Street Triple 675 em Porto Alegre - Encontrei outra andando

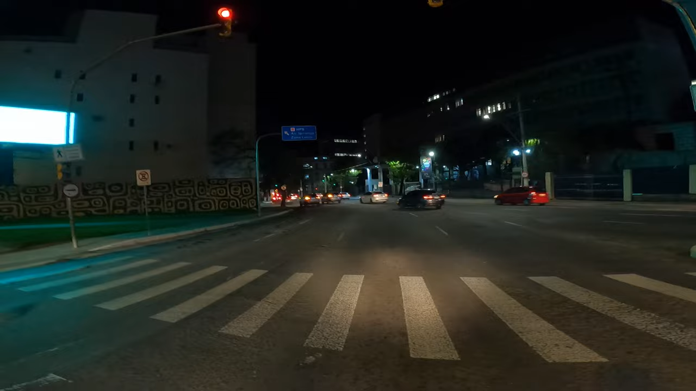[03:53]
Mas é isso, olha aí Estamos chegando em Porto Alegre E até agora Eu ainda não peguei Um trânsito de verdade
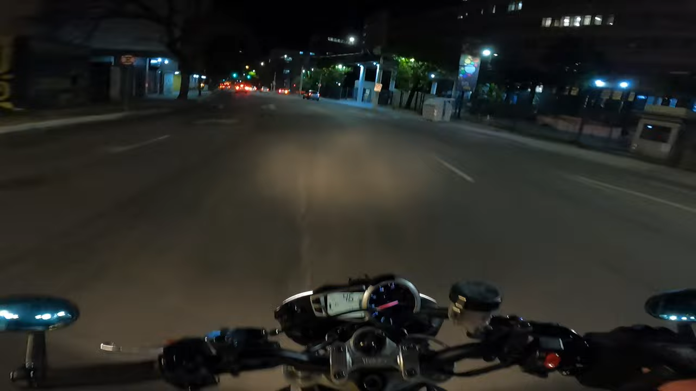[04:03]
Com um corredor de respeito Depois que eu troquei meus espelhos
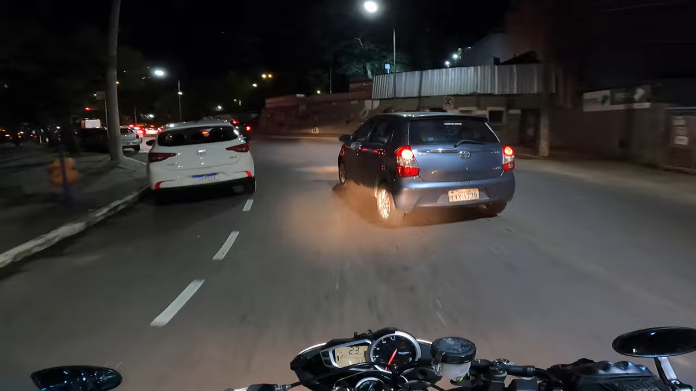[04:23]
São três pistas que viram uma E aí depois Ó,
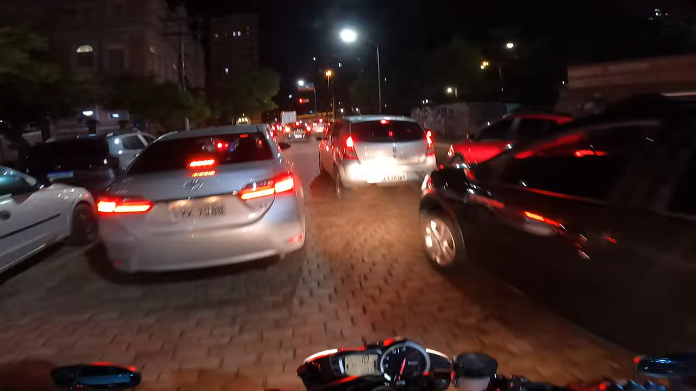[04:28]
falando em trânsito Se bem que aqui até com o espelho original Ia também embaçado de passar,